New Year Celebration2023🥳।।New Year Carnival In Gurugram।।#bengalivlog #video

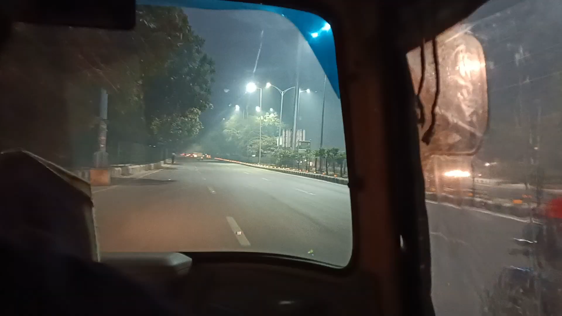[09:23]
তো ফাইনালি আমরা অটোতে চড়ে গেছিলাম অটো চলে এসেছিল খুব তাড়াতাড়ি তো তোমাদেরকে মেলা কেমন লাগলো অবশ্যই কমেন্ট করে জানাবে